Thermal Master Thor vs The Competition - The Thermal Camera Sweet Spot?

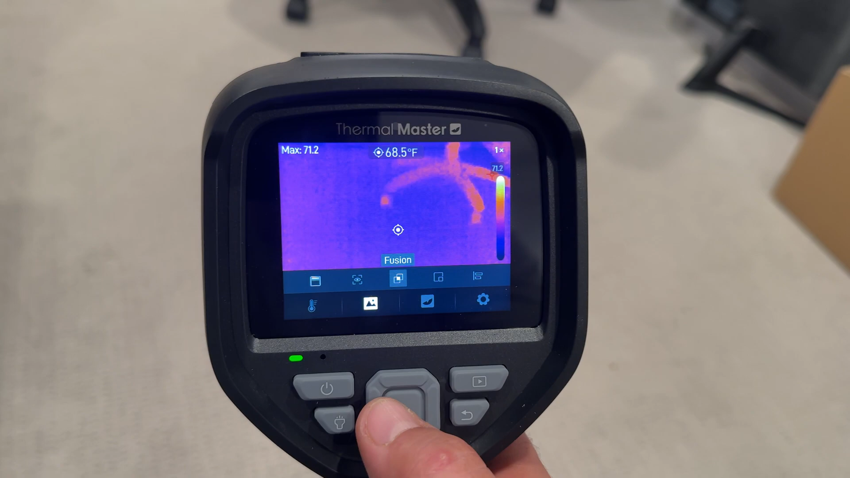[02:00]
On screen: spot 68.5°F
On the back, you'll find a large 3.5-inch display. Controls are positioned below the screen, making one-handed operation straightforward.
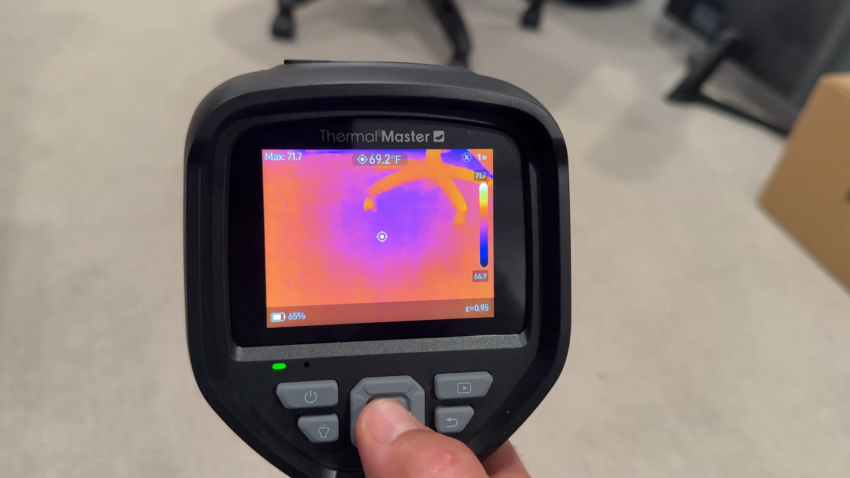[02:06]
On screen: spot 69.2°F
Buttons are large enough that a pair of light safety or mechanics gloves can be worn.
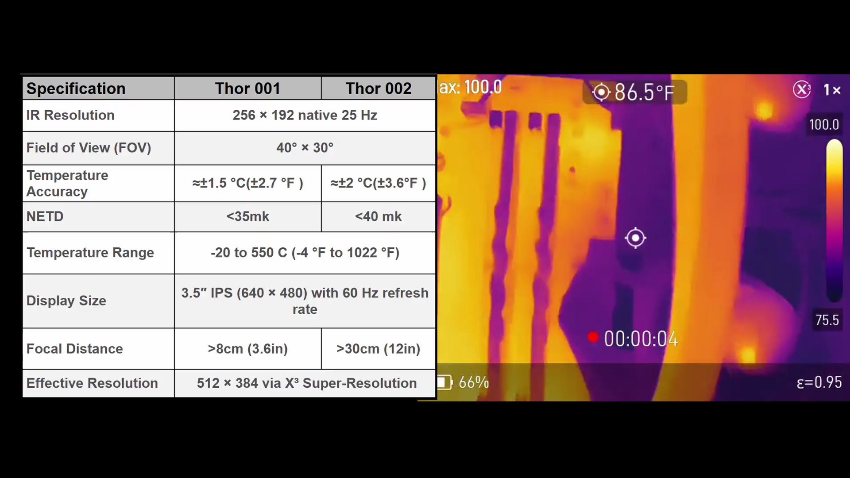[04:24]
On screen: spot 86.5°F
The 001 has that additional snap-on macro lens that I mentioned. That brings the distance down to eight centimeters or three inches.
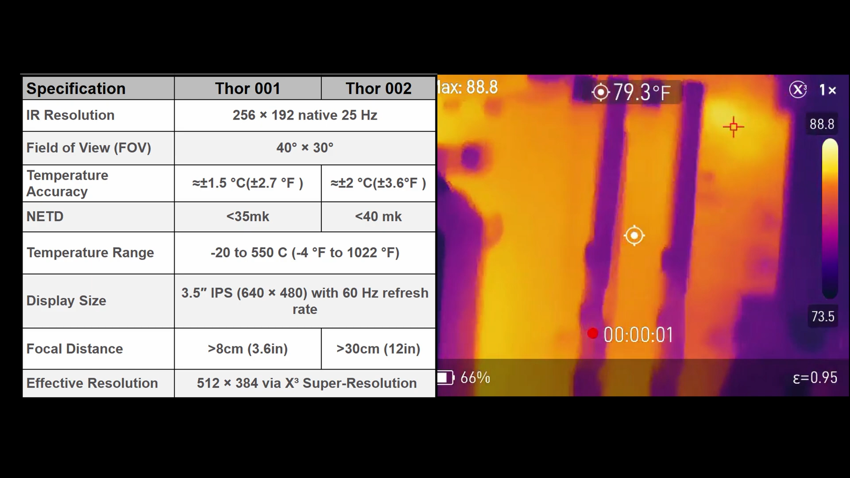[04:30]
On screen: spot 79.3°F
That's a great additional tool for closer up inspections of smaller items like circuit boards.
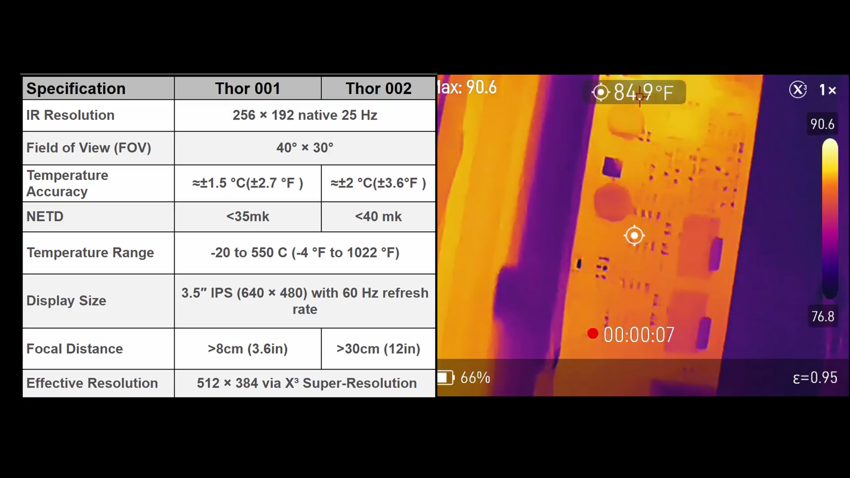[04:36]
On screen: spot 84.9°F
On top of that, Thermal Master includes what they call Super IR Resolution, which enhances and upscales the image to an effective resolution of 512 by 382. So times two.
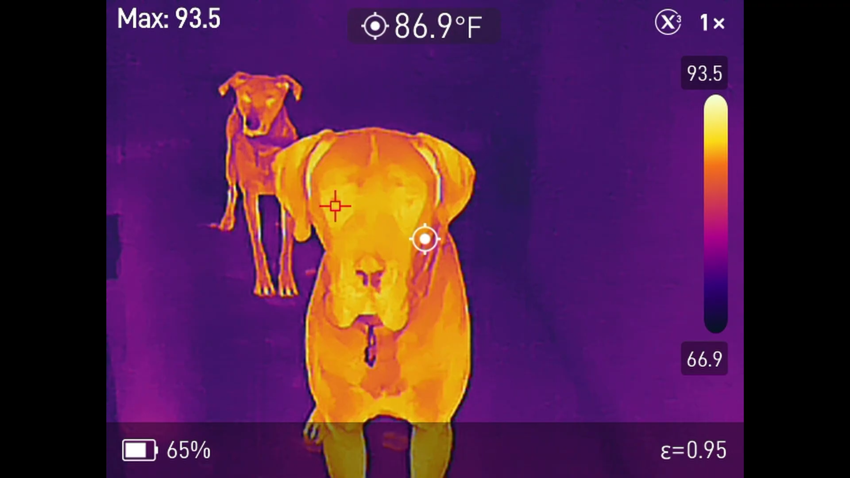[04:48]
On screen: spot 86.9°F
While this is not the same as the native higher resolution sensor, it does improve clarity, sharpness, and usability.
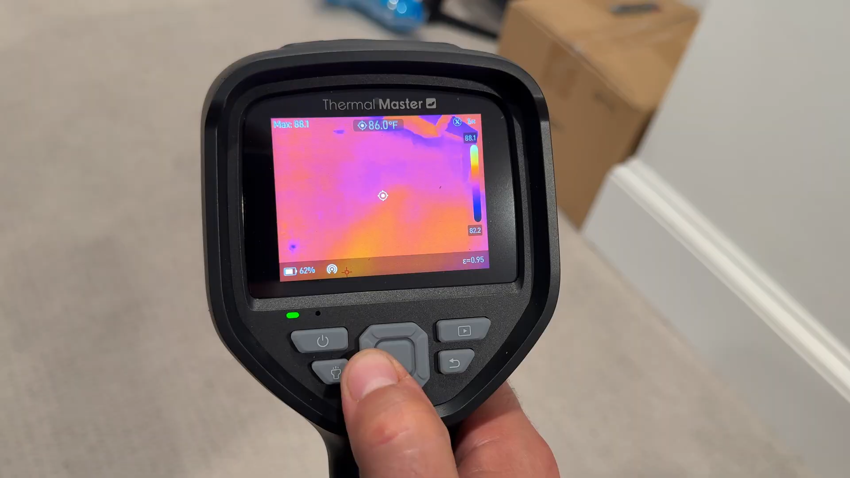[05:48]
On screen: spot 86.0°F
When pressed, the menu button brings up a quick access bar for the bottom of the screen. From here, you can toggle measurement markers up to 9 on the 001,
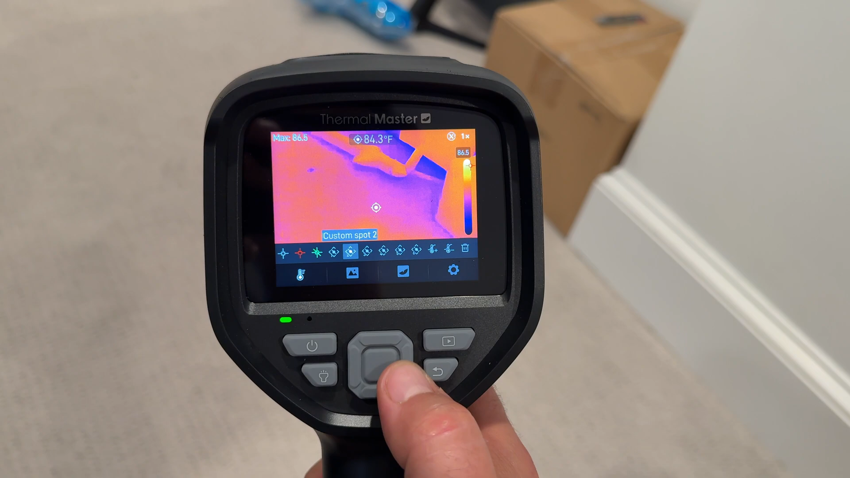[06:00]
On screen: spot 84.3°F
switch between imaging modes, select thermal color palettes, there's a lot, and dive into deeper settings.
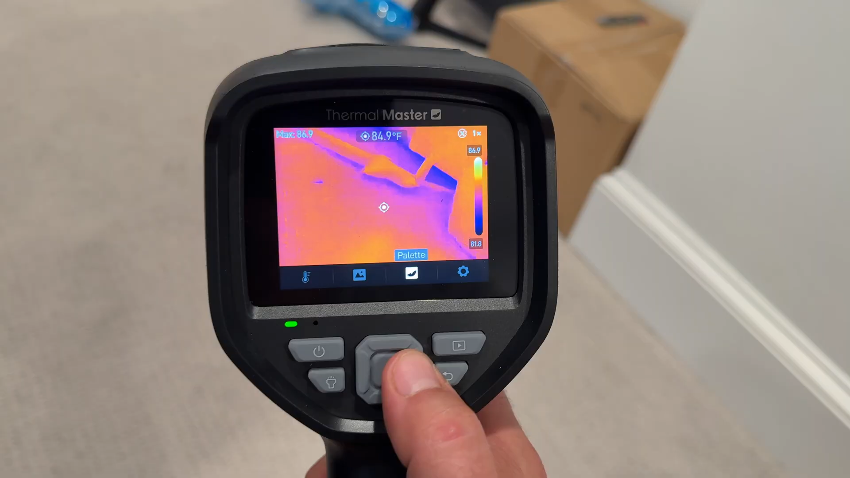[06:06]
On screen: spot 84.9°F
The color palettes on a minimum on the 002 version include white hot, black hot,
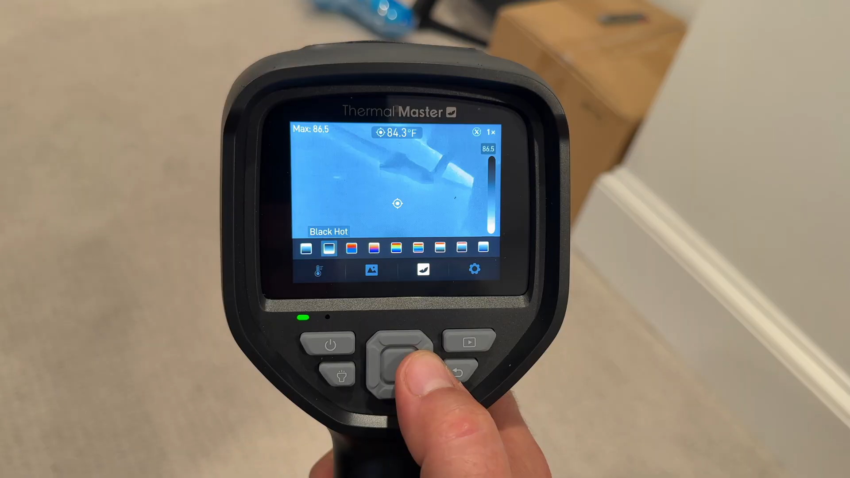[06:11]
On screen: spot 84.3°F
lava, which I think is my favorite, iron, rainbow, rainbow HC, black red, and then the 001 version has even more. I don't really know why you need all that many, but it's got them.
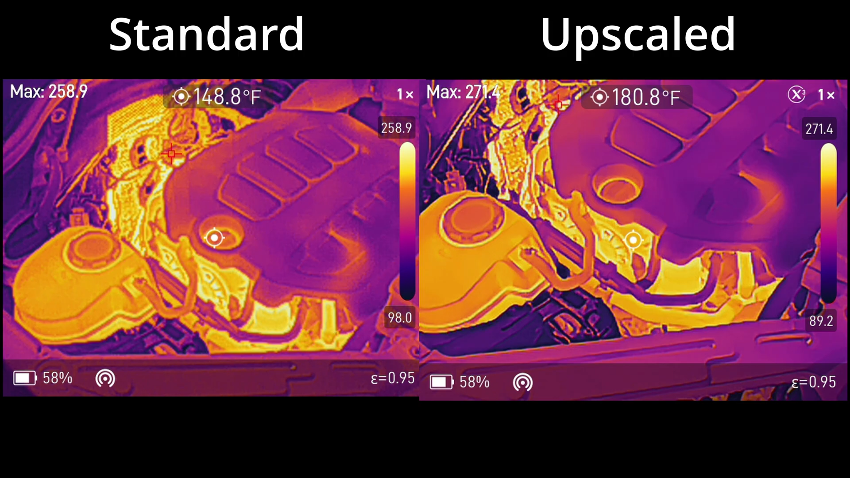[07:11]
While it isn't the same thing as having a higher native resolution sensor, it does bring the Thor that much closer to the image quality of some much, much, much more expensive competitors.